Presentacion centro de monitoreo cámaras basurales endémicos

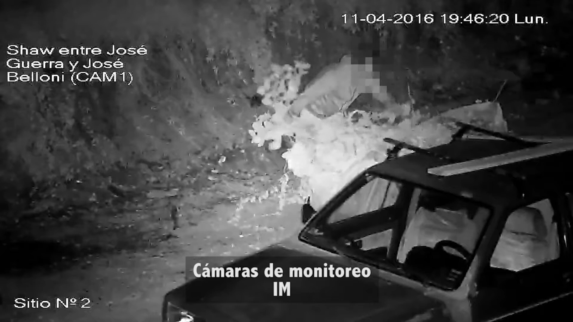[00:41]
pero como contrapartida también utilizar la tecnología para sancionar a aquellos que,
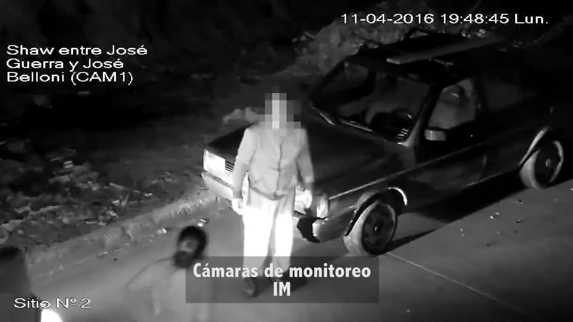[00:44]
como ustedes han visto, se están llevando un CDE, vienen en camiones, autos, camionetas y tiran en lugares donde hay basurales endémicos.